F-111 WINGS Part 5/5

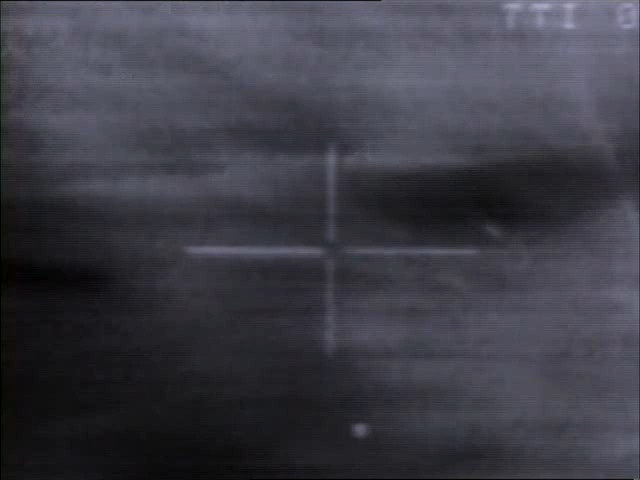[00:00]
And you see of the 12 bombs, one comes off slick, which didn't go off, and then 11, which you see circled, they're scattered out in about a 700 foot by 300 foot pattern.
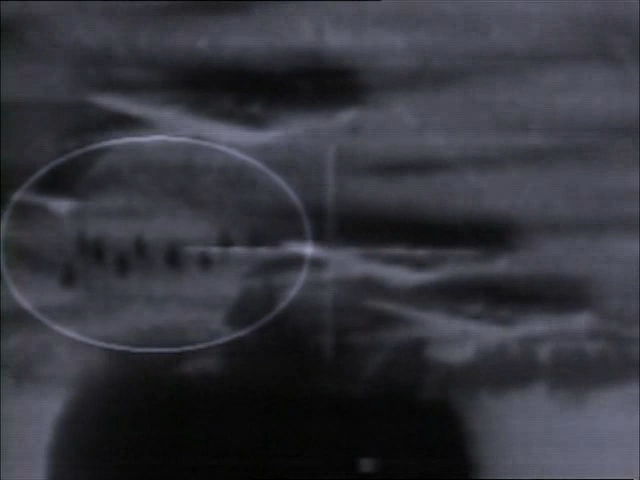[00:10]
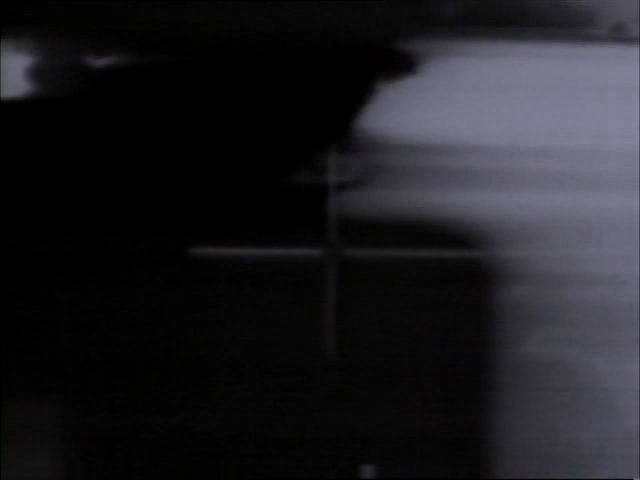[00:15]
They would go ahead and take out the IL-76s on the ramp at the Tripoli airport.
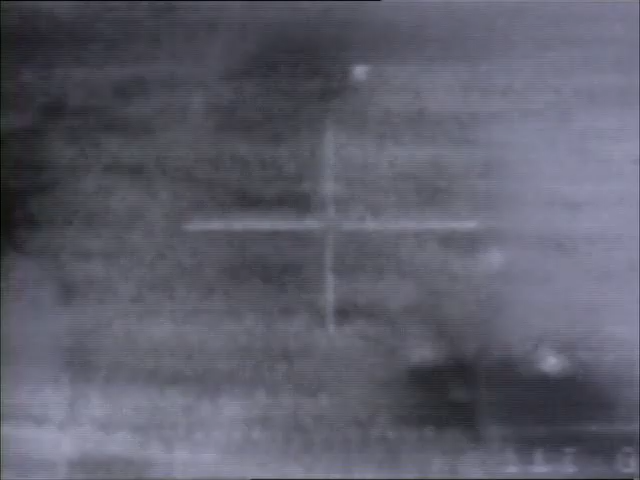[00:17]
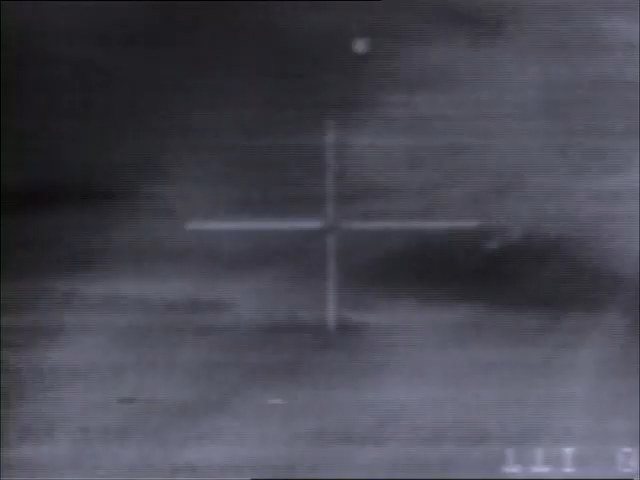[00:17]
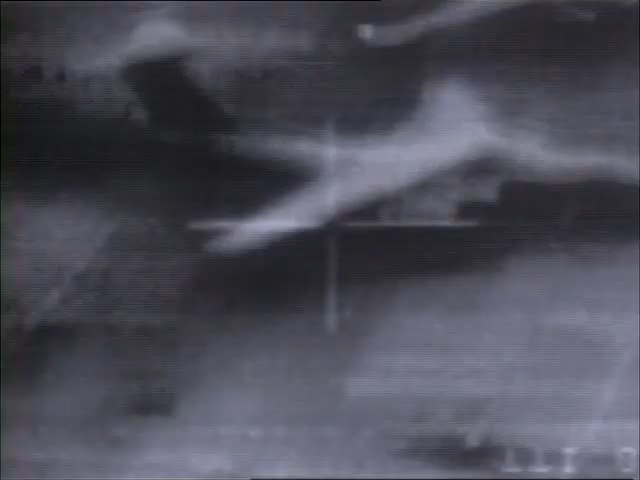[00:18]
And then you see a rear view of them hitting targets.